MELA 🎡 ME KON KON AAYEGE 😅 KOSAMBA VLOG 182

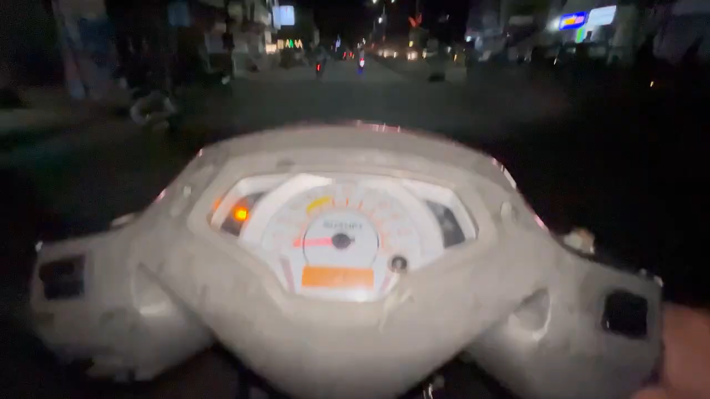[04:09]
अभी गाइस ये वाले रोड पे जो हम डोल रहे हैं ना, ये पूरा कल भर जाएगा। अभी से ही गाइस सब तैयारी कर रहे हैं कल की, कल मेला है ना गाइस, तो अभी से ही सबने दुकान लगा दिए है।
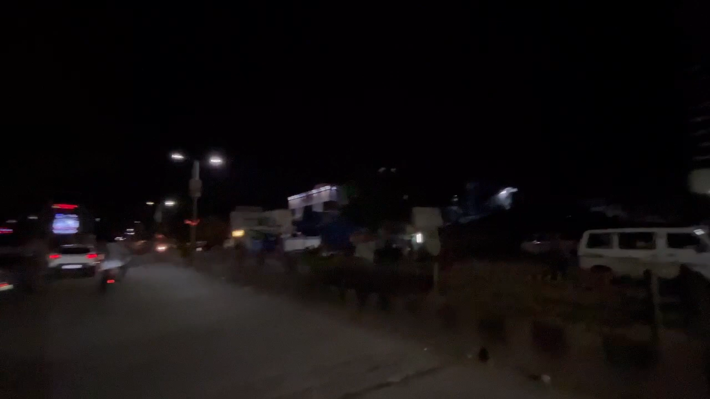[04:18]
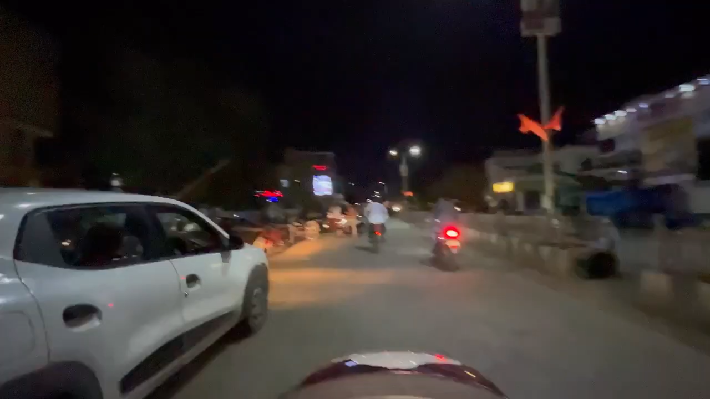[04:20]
और ये वाला सामने मेला है जो हम कल गए थे गाइस।
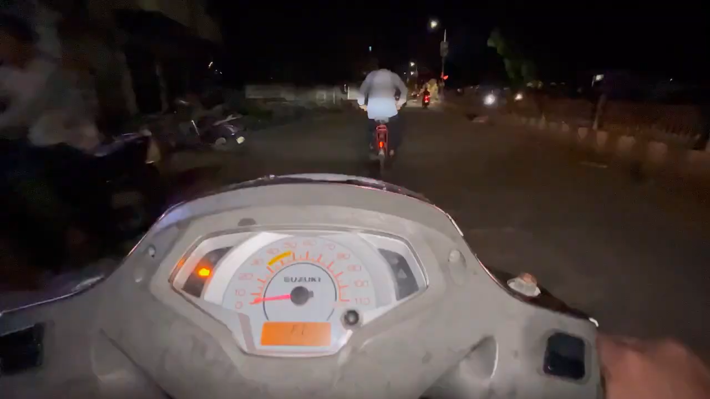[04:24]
तो गाइस अभी ये चेक कर लो, ये पूरा रोड है ना भर जाएगा।
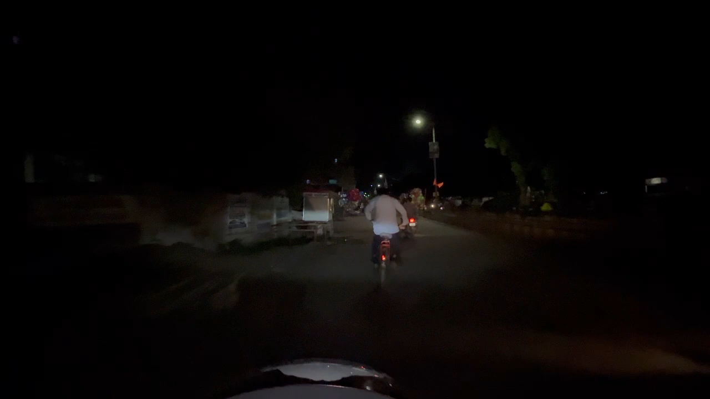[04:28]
अपने जहाँ कुल्फी खाई थी ना झंडा चौक में, वहां से लेके अपने महादेव नगर तक पूरा भर जाएगा।
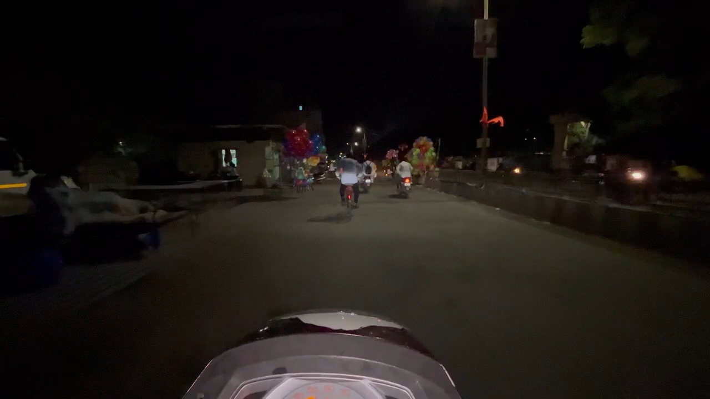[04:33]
और ये चेक करे भाई, अभी से ही भाई यहाँ पे बल्लू सब मिल रहे है।